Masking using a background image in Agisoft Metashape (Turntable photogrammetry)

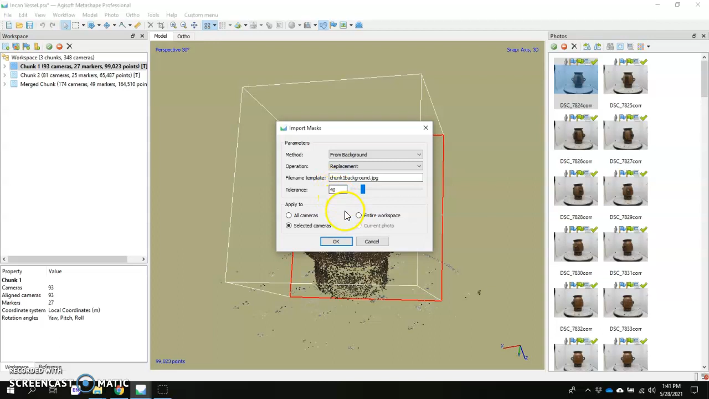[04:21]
So whatever that empty scene image, you put it somewhere, make sure that you name it something that you know that you can just type right back in here, because then it's going to look for that exact file name. Then go to all cameras and hit OK. I have my tolerance set to 40. And then you want to point to the folder that contains that file. Now it's not going to be either of these. Because we moved it into this folder here that says photos. So if it's in this photos folder, you want to click it,
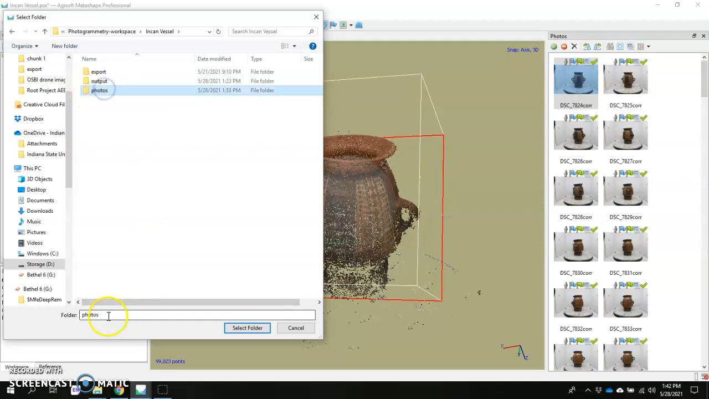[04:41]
make sure it shows up down here, then hit select folder, and it's going to get started masking.
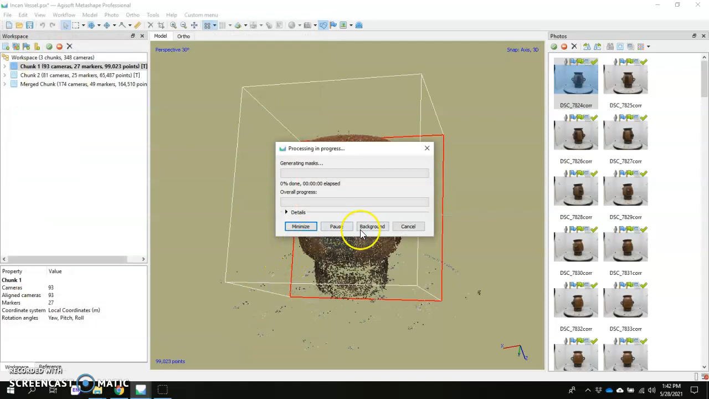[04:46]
Now once it's gone through the process of masking, which it may actually take a little bit of time, you can check your masks by clicking over here using this little mask visualization tool.
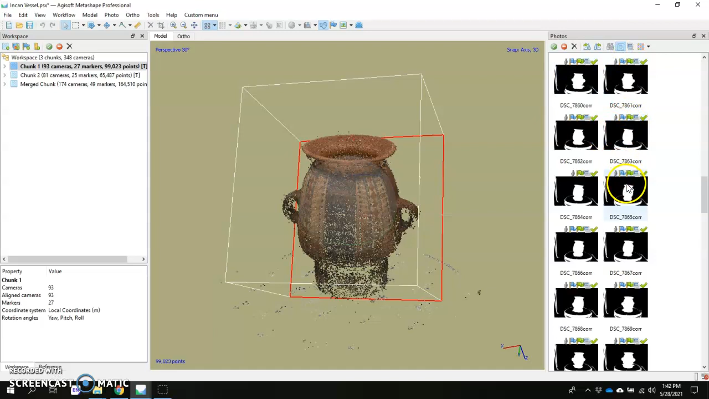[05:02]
And you can see that it automated masking for each of your photos is basically cutting out all the stuff in the background here.
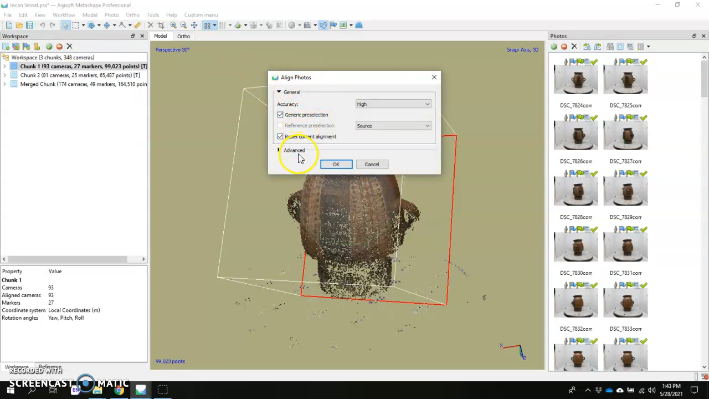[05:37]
And I've realized too that recently, if you look at the align photos part of the workflow, it has a little check mark next to exclude stationary tie points. And that actually also helps with the reconstruction during alignment. Right?
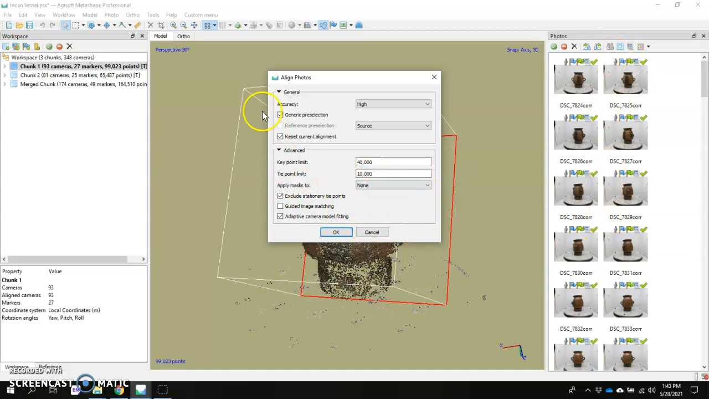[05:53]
So once you've actually masked out all your photos and you get to the point where you're about to align, aligning photos, what I do is I'll go to apply masks to, key points, and then I'll move on. Right?
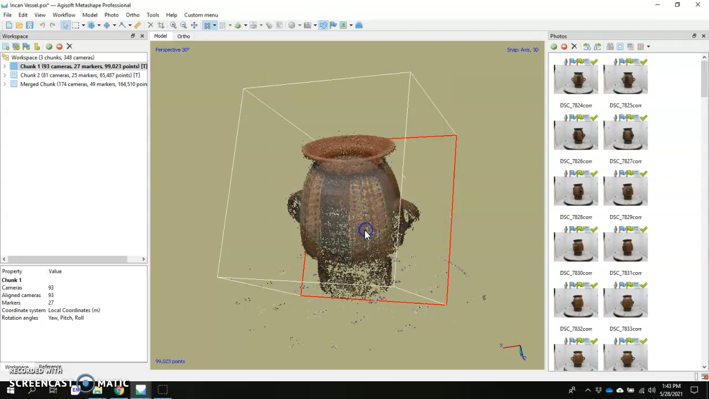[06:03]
And that's what was able to get me this here with very, very few tie points outside of the area there.
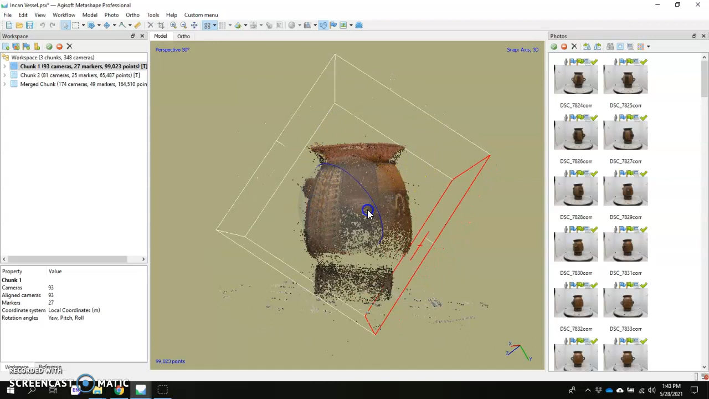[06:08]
And you can try different things.
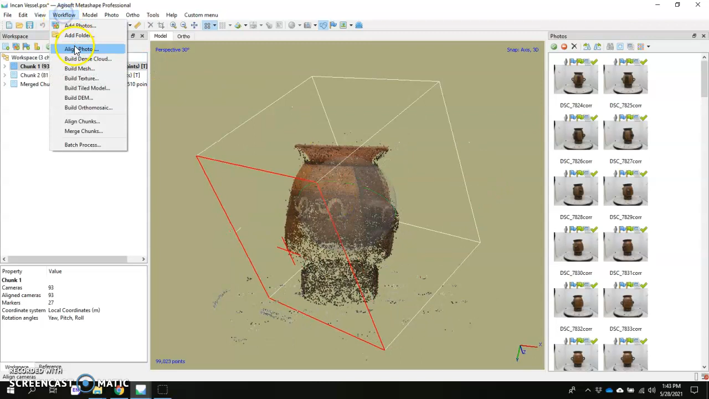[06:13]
You know, you can go ahead and try doing align photos and have it set to applying masks to tie points. It's up to you. Whatever works best for that object. I found more luck overall just using key points and masking those. But it's basically just masking out any features outside of the object itself. Right?
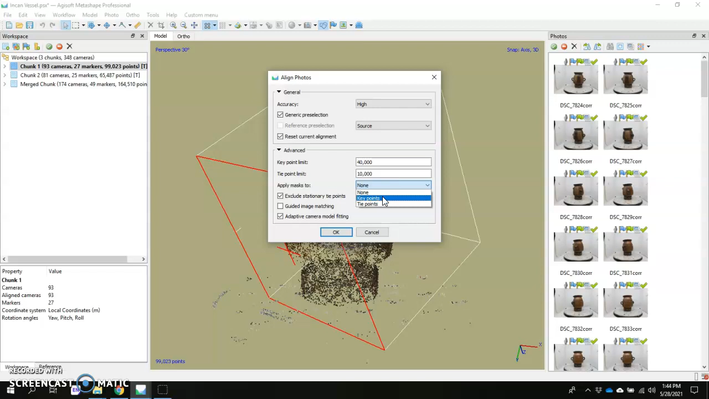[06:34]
Not necessarily tie points, you know, but it is saying don't look at any of the features beyond the object. And that's pretty much what I have for masking using a background.
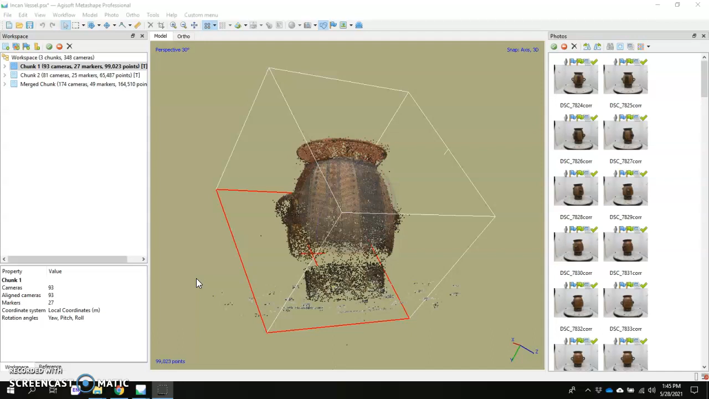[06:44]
Taking an empty scene image and using it to mask the rest of your photos. Thanks for listening.